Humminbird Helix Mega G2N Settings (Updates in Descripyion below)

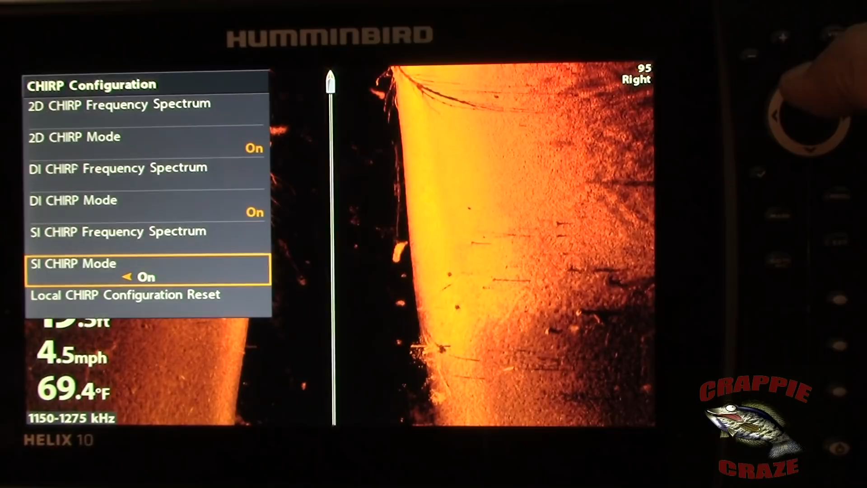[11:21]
On screen: water 69.4°F, speed 4.5 mph
is on and the frequency spectrums on this on my side imaging is the 455 kHz I've got it starting at 451 the
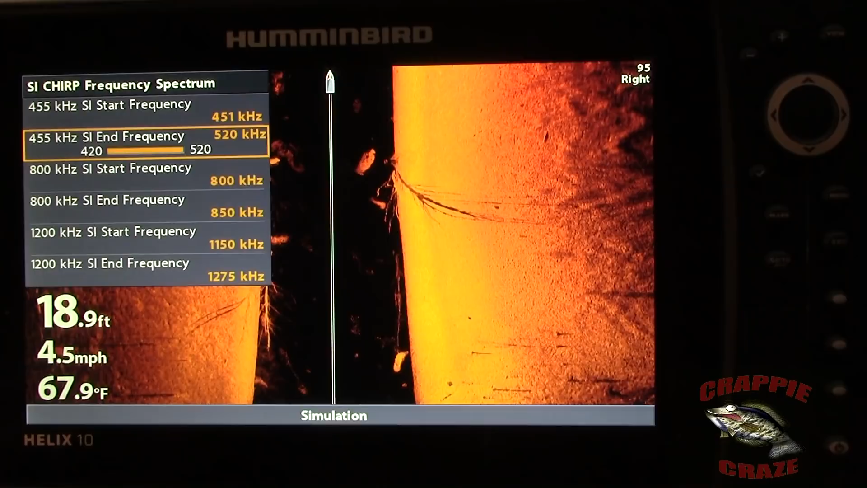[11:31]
On screen: depth 18.9 ft, water 67.9°F, speed 4.5 mph
455 kHz side imaging I have it ending at 520 now the 800 kHz in side imaging I've got it starting at 800 uh I've got the 800 kHz side imaging ending at 850 the 1200 kHz in side imaging I've got it starting at 1150 and I've got the 1200 kHz in side imaging ending at 1275
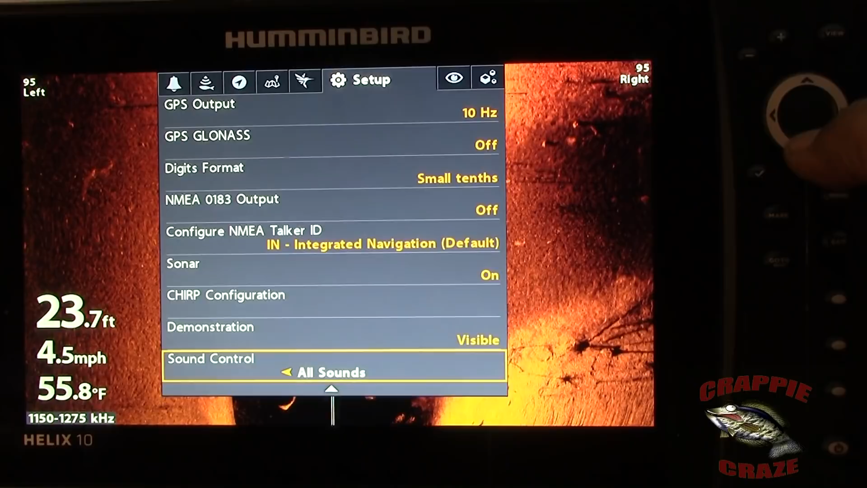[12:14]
On screen: depth 23.7 ft, water 55.8°F, speed 4.5 mph
demonstration is visible sound control all sounds are on ok next is uh this is the views this is your screen
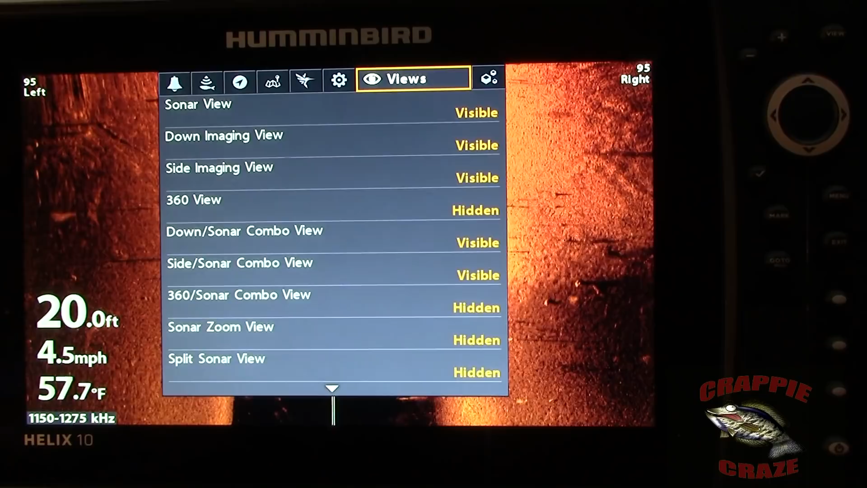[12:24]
On screen: depth 20.0 ft, water 57.7°F, speed 4.5 mph
views you can come in here and you can hide anything you want ok that's what this this this uh is for now accessories
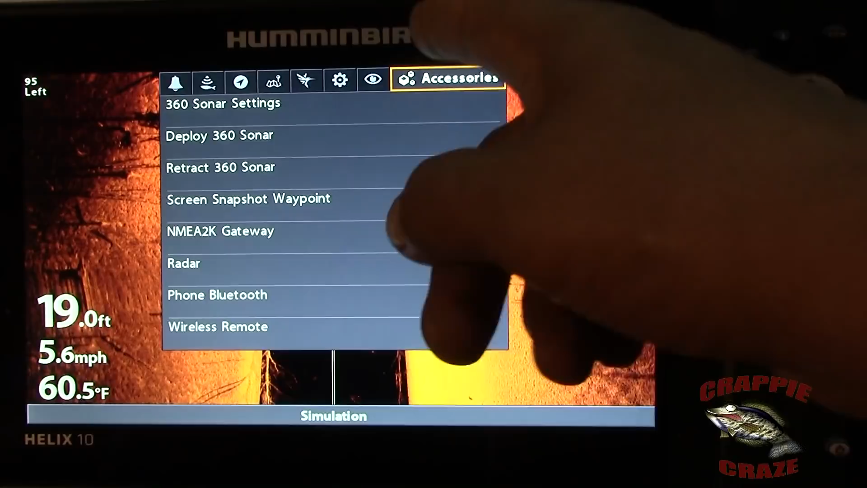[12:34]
On screen: depth 19.0 ft, water 60.5°F, speed 5.6 mph
I do not have 360 sonar don't have 360 don't have 360 now screen snapshot right now I've got it on off cause I was playing with it that should be on ok
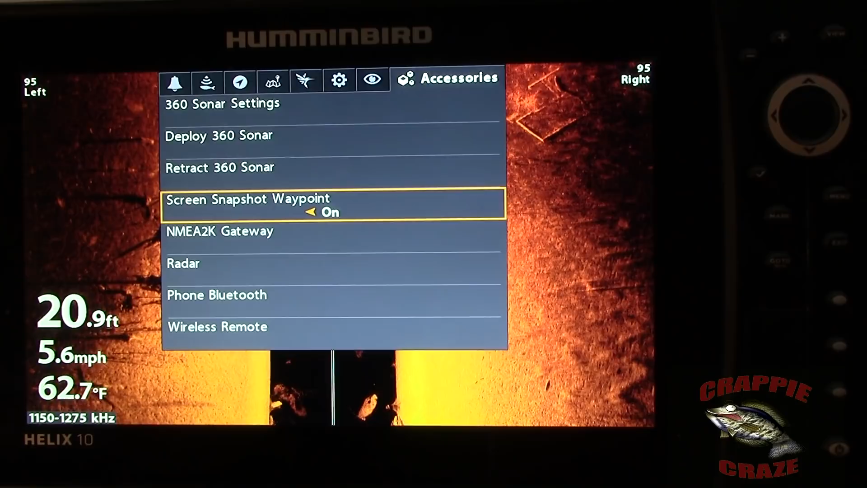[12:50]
On screen: depth 20.9 ft, water 62.7°F, speed 5.6 mph
waypoint when you take a waypoint uh it will take a snapshot it will take a picture of it
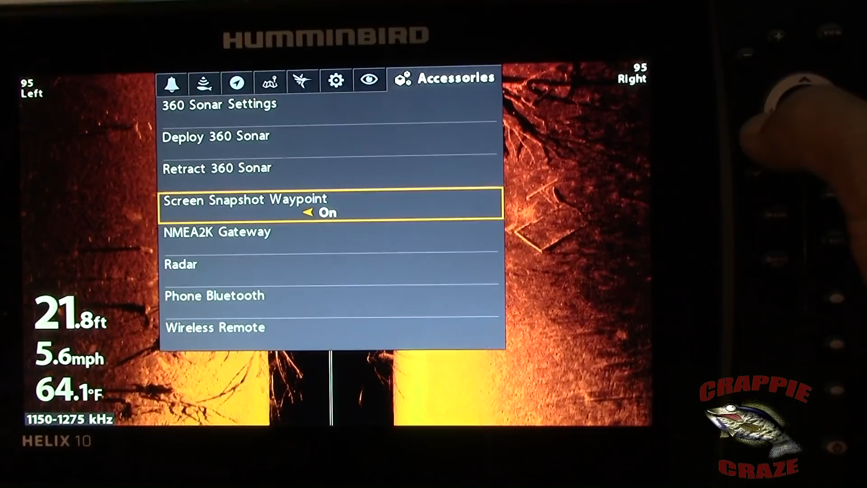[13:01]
On screen: depth 21.8 ft, water 64.1°F, speed 5.6 mph
ok now this is another thing I will have tip on
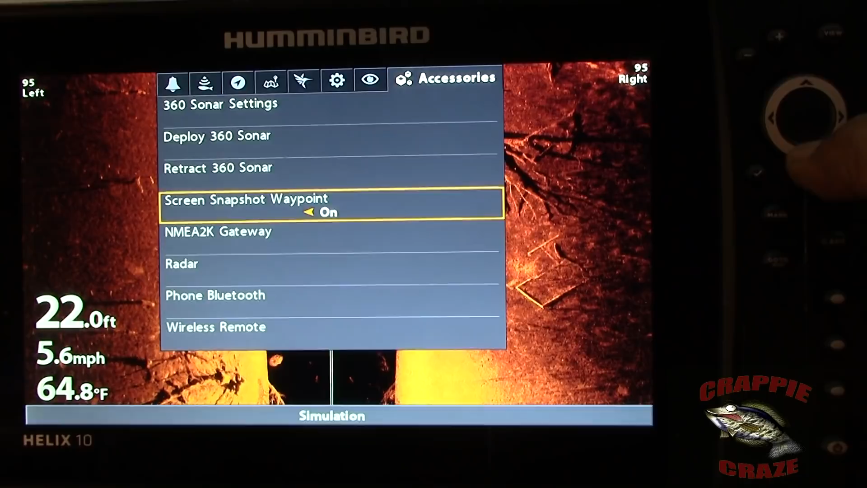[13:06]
On screen: depth 22.0 ft, water 64.8°F, speed 5.6 mph
uh you can get radar no I don't do radar
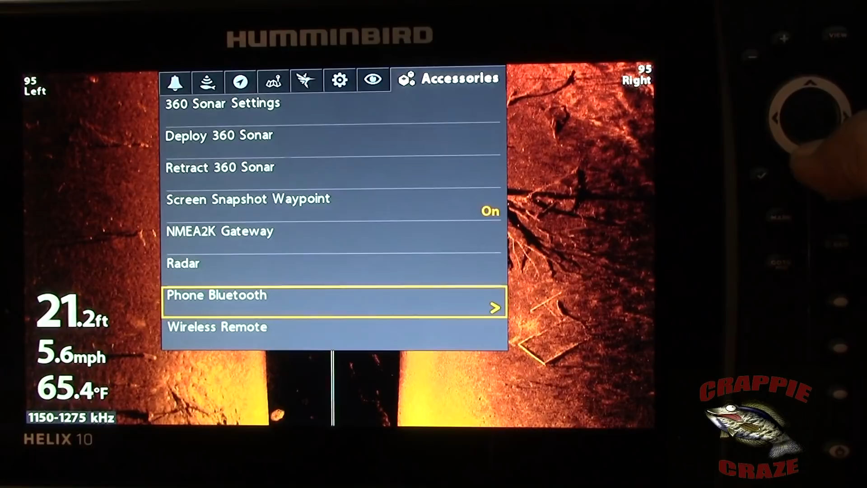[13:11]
On screen: depth 21.2 ft, water 65.4°F, speed 5.6 mph
don't have it uh if you want to hook up your phone so you get text messages on your
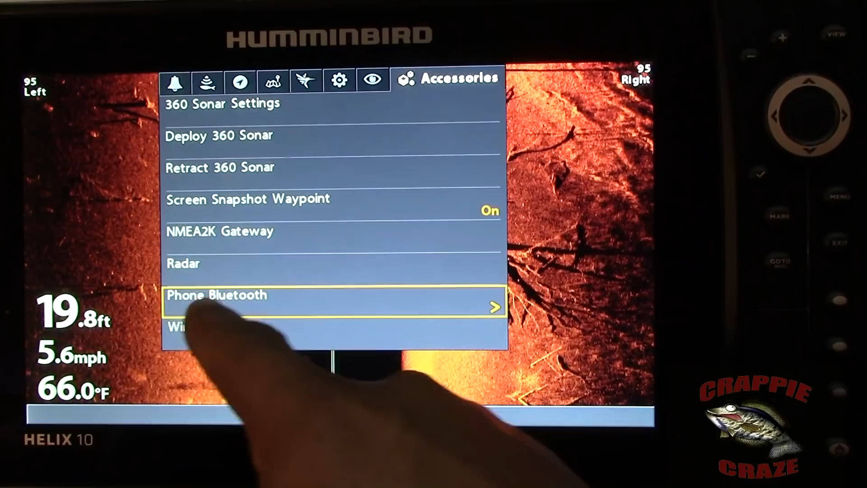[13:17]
On screen: depth 19.8 ft, water 66.0°F, speed 5.6 mph
screen this is where you do it ok wireless remote I got remote with these with this unit uh I don't use it I've got it sitting up in somewhere but anyway this is where I would uh pair the the device the unit with the remote that I have
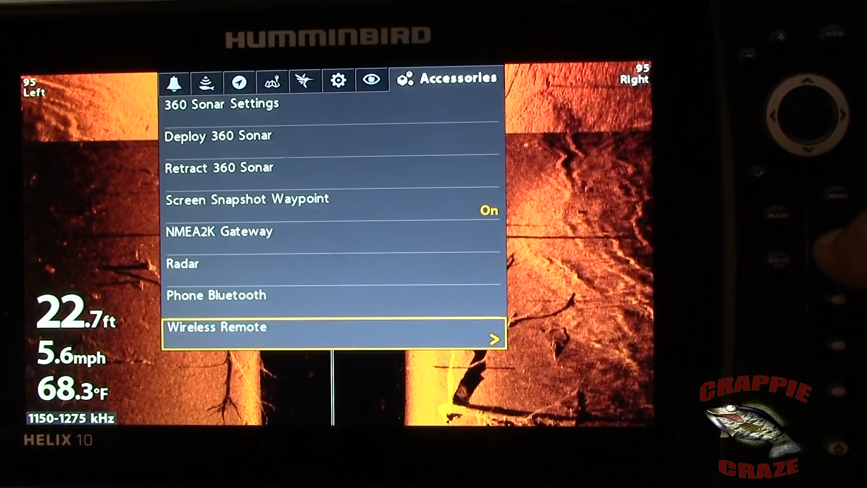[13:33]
On screen: depth 22.7 ft, water 68.3°F, speed 5.6 mph
ok and that's it uh now you've got all my settings ok
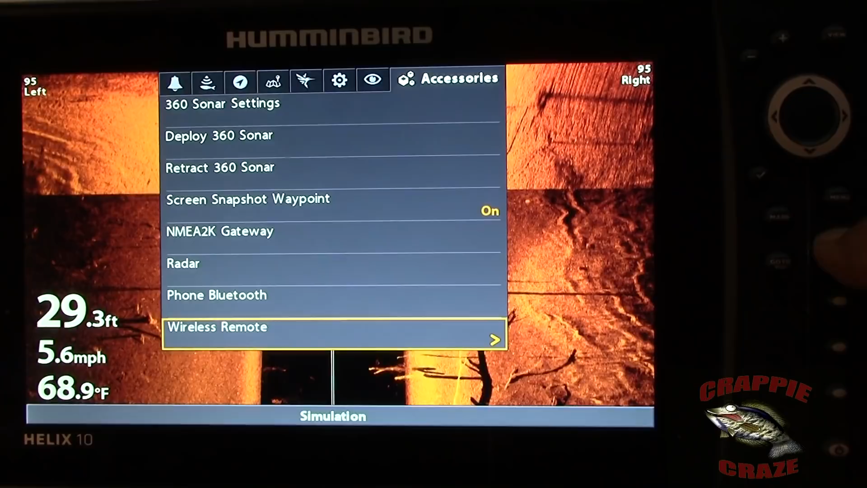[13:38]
uh if there's an interest in